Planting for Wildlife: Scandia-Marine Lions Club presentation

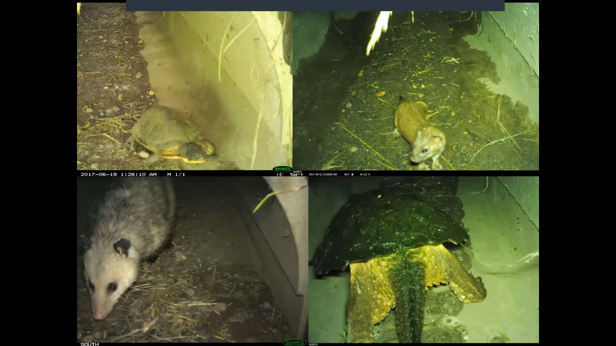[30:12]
But there was also all these other, uh, animals that discovered the wildlife tunnel and have been using it. So you can see there's a little ferret, there's an opossum, there's a big old snapping turtle. When I was driving up to Scandi on Monday I had to stop and save a snapping turtle crossing the road on my way up. Um, so I would love to see more projects like this happening around the county where there are these kind of safe wildlife passages created.